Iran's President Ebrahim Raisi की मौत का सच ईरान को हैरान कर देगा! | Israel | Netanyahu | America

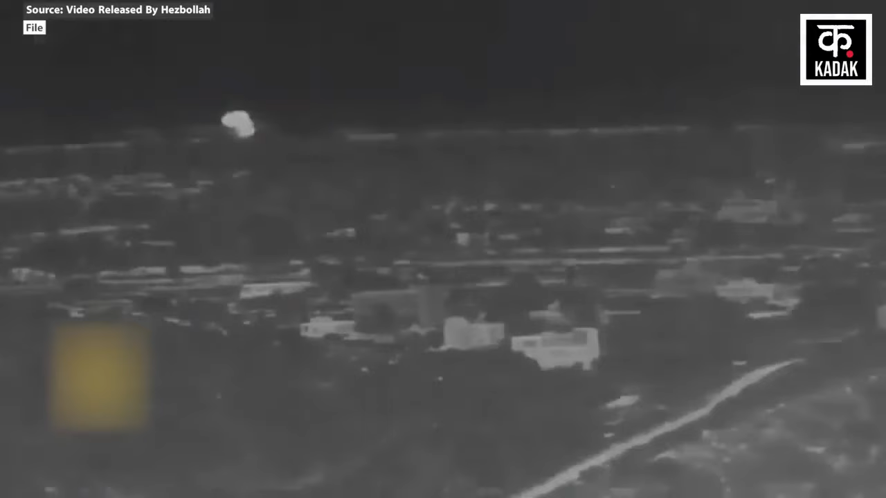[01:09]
पर गाइड़ेड मिसाइले भी दागी है बड़ी बात ये है कि इस हमले में पहले हिजबुला
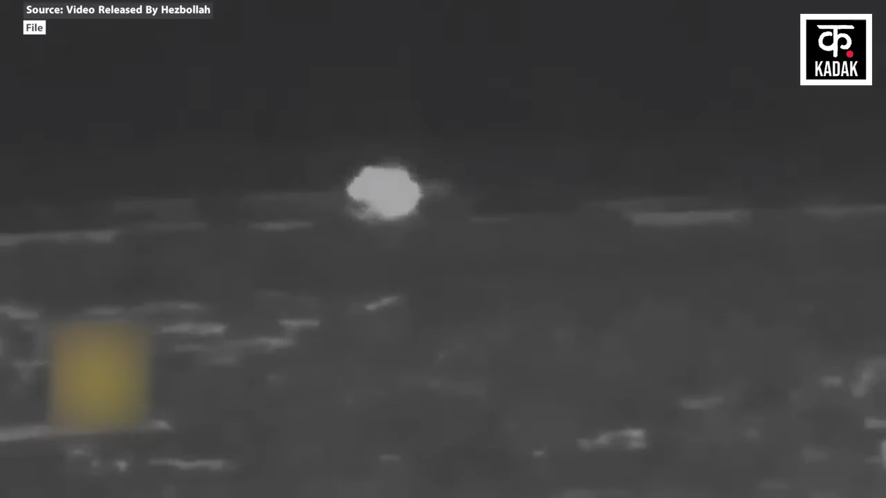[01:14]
ने अलरहेब साइट पर रॉकेट और गोला बारू दागा था
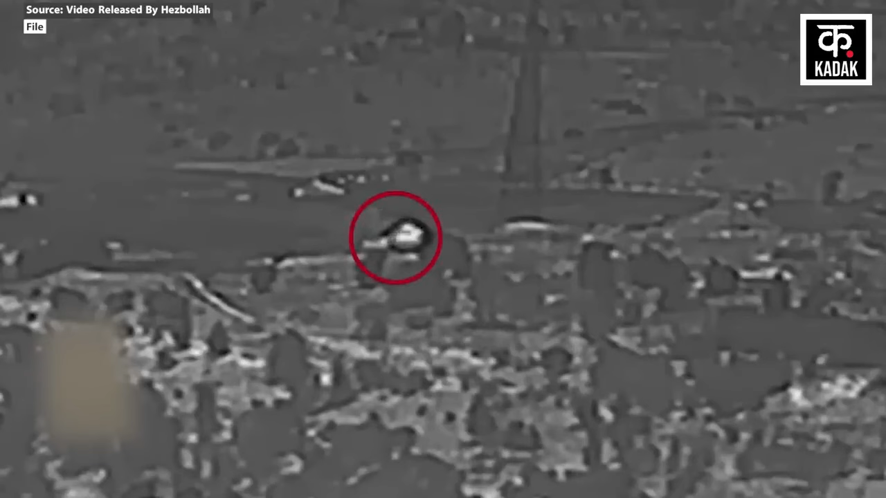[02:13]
सेनने अड़े पर हिजबुला के लड़ाकों ने ताबर तोड हमले कर दिये और शाम पाँच बजे जिब्दीन बैरिक पर हमला होता है और उसके ठीक 20 मिनट बाद कैरेंटीना हिल पर हिजबुला के गोले बारूद बरसने लगते है